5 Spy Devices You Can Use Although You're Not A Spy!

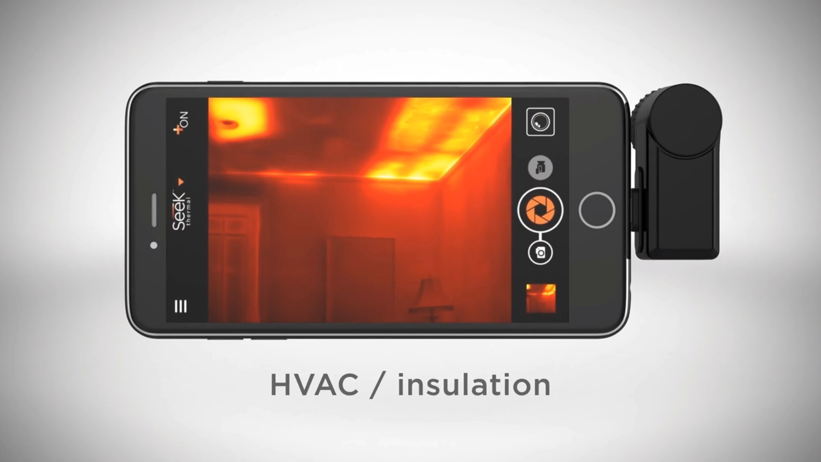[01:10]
air leaks, ineffective HVAC systems, etc.
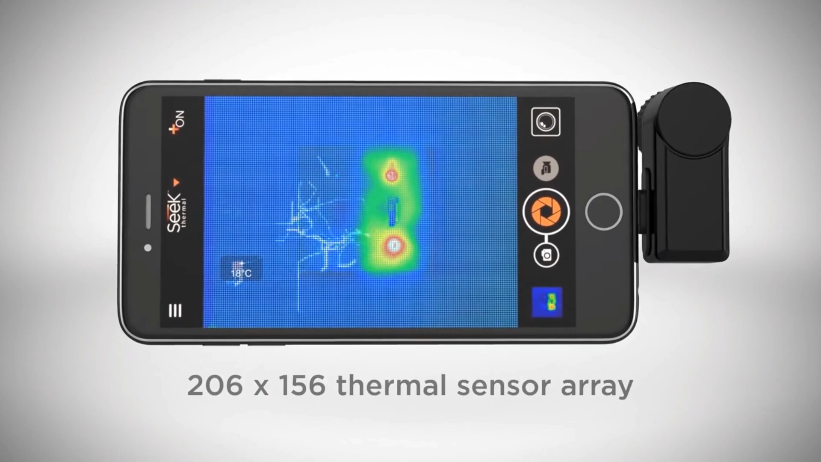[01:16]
Additionally, the camera offers a 36-degree field of vision, detects faults up to 1,000 feet away,